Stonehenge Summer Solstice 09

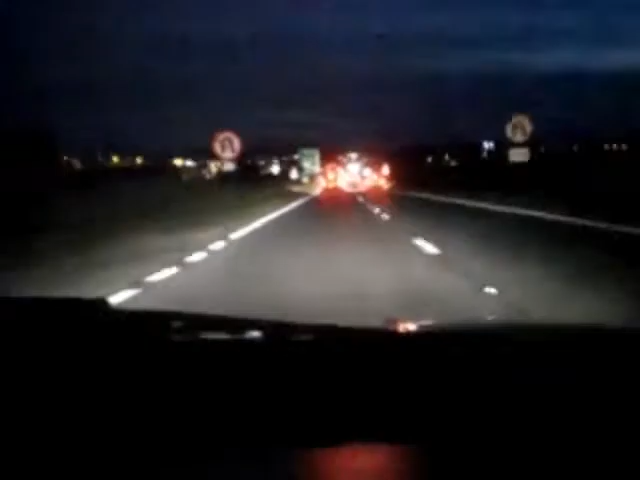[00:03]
Can we not crash into that car in front? Don't get too close. I don't want to walk from here.